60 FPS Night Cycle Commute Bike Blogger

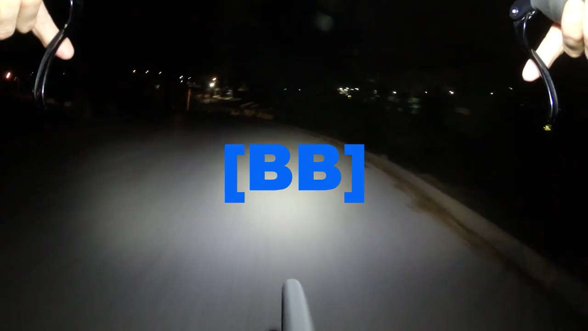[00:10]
here on my way home from work.
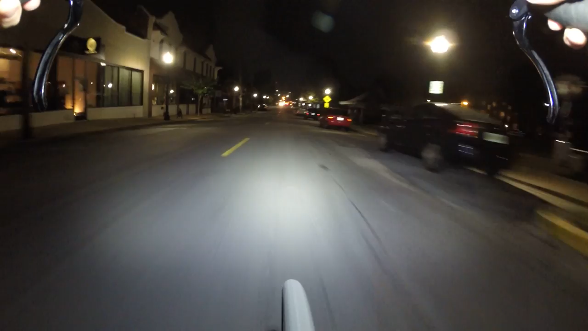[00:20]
Trying something different tonight, doing 60 FPS. I've only had a few videos like that. I might start doing it more regularly. We will see. There's a low light setting on this camera, so it'll drop the FPS frames per second
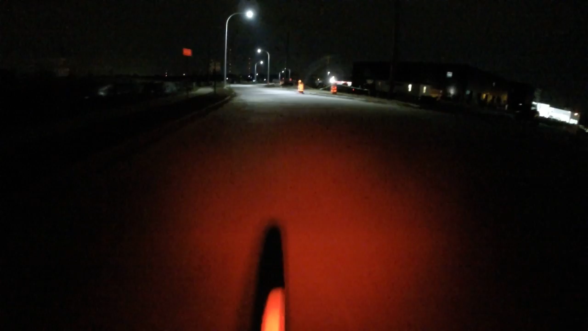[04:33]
The risk you take for going off the beaten path. Oh, this path is pretty darn smooth and brand new. Haven't even built the apartment complexes over there. Haven't really even had a lot of cars on the road back there. This road is older. Still pretty smooth though.
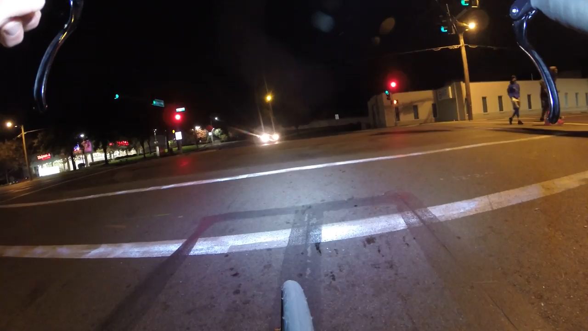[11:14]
It might be half that though when it's cold. Go, BikeBlogger, go! There's absolutely nobody behind me.